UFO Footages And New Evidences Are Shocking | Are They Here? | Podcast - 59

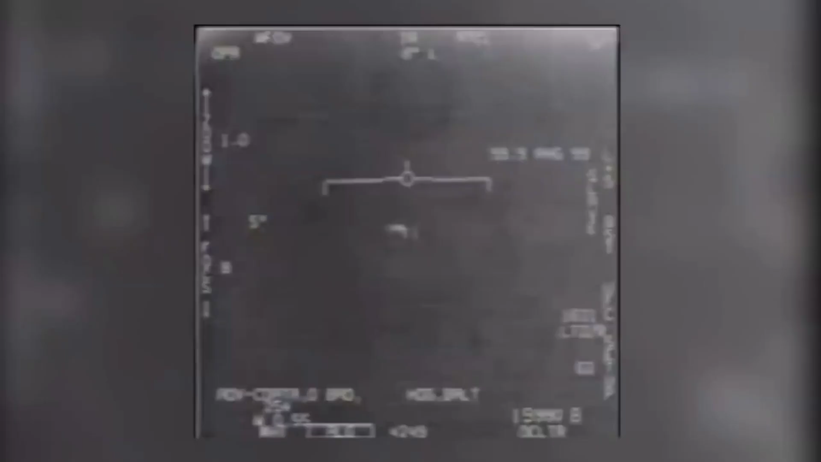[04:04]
My gosh. They're all going against the wind. The wind's 120 knots to the west. Look at that thing, dude.
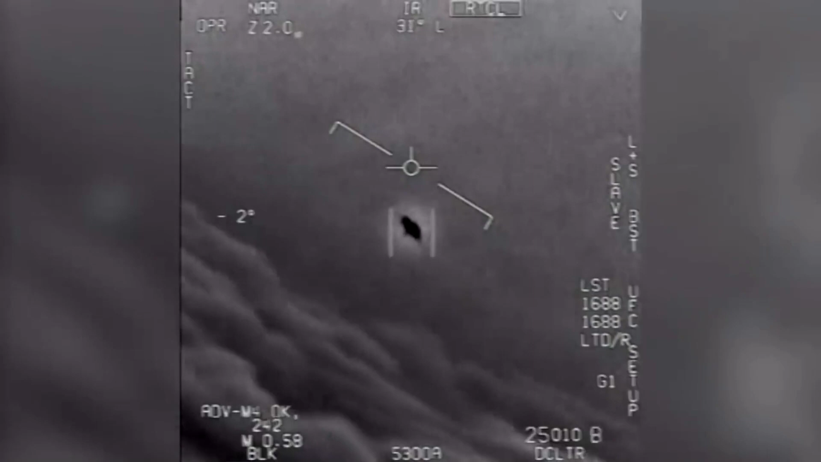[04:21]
That's not an LNS though, is it?
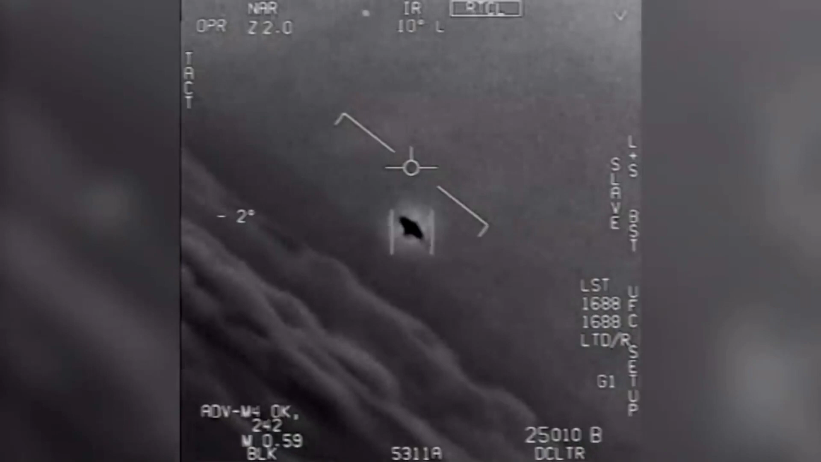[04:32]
It's not. That is an LNS, dude. Well, if there's like... Look at that thing. It's rotating. Roger,
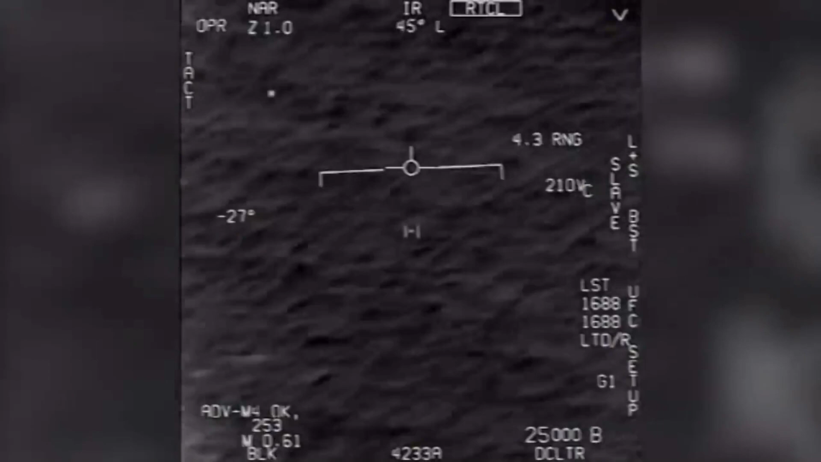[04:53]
Can you box moving target?
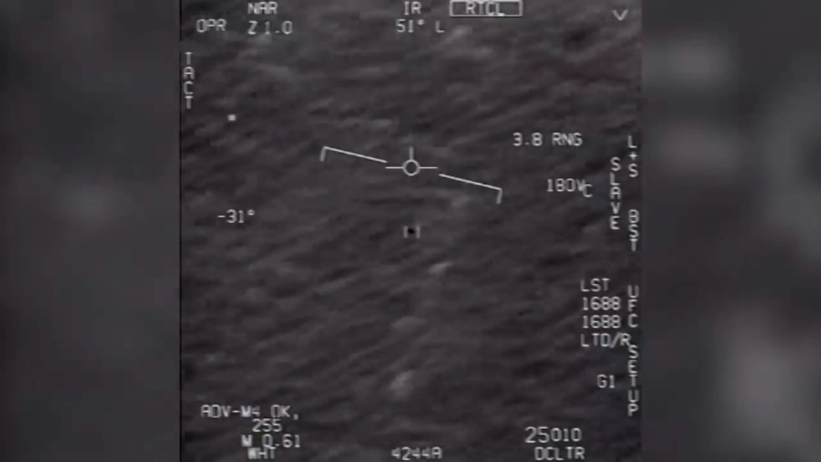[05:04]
No, I took an auto track. Oh, okay. Oh my gosh, dude. Wow. Look at the fly.
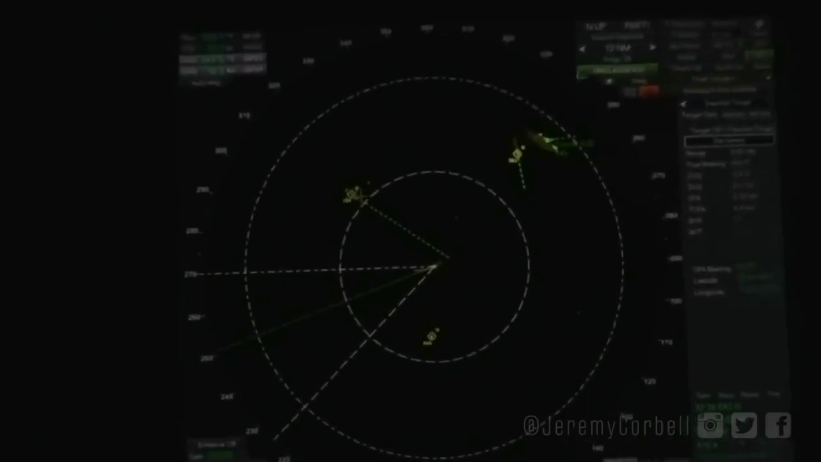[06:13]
Track 781 just sped up to 46 knots, 50 knots, closing in. Oh, actually 38 knots, holy shit,
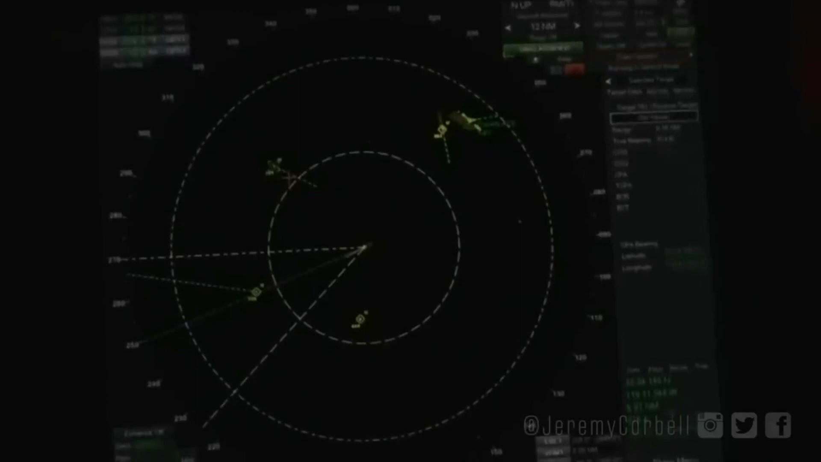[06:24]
that one's pretty much perfectly 000 relative, right? Yeah. 263 in 3 miles, 55 knots, speed.
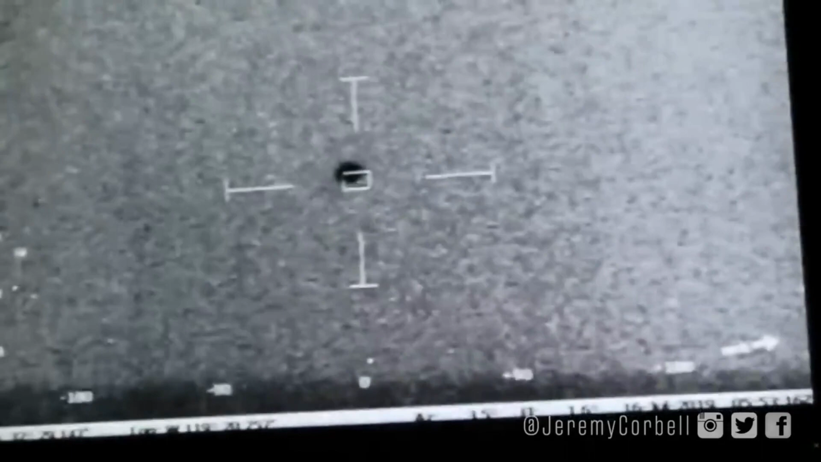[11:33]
It's flashing and bearing rain. Sure. Yeah.
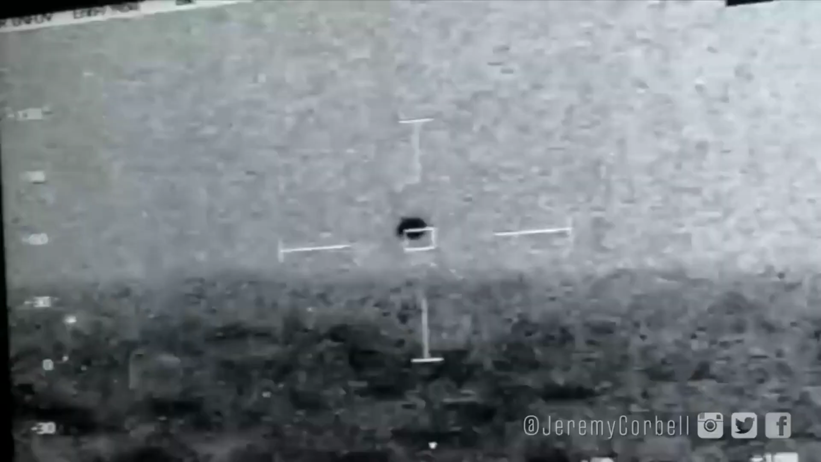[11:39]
Got 2 minutes, 3 knots. Keep going, bro. So, let's go down.
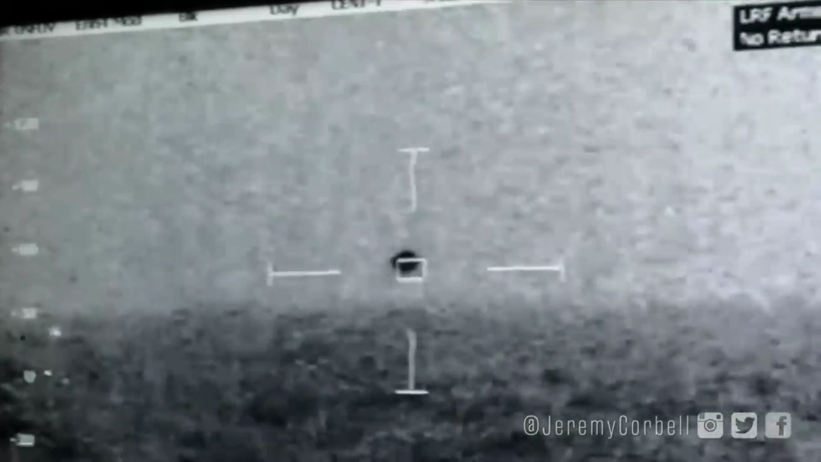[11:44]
We're making 10, so we can probably bring back 35 relatives. Which one is fuck up, huh? Sir. Yeah, I'll bring it down. We got some, a lot of white water out there, some 6 foot swells. Whoa, it's getting close.